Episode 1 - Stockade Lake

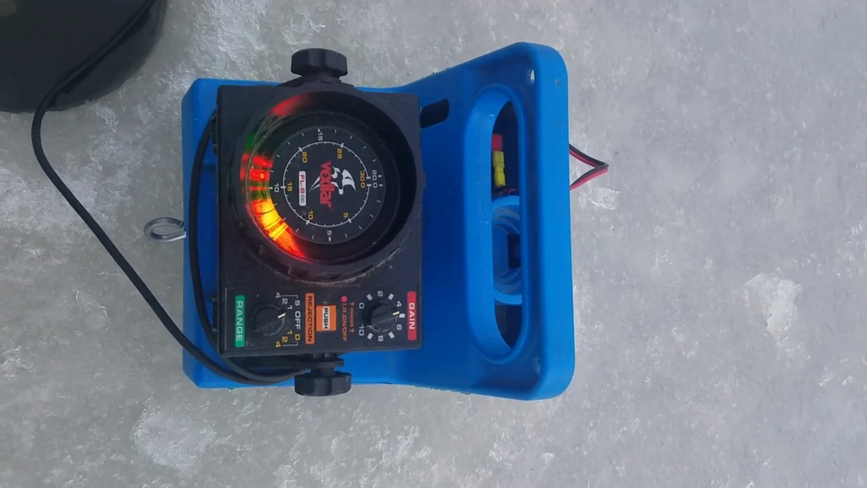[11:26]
as you can see we're fishing about five feet of water looks like we got some suspended fish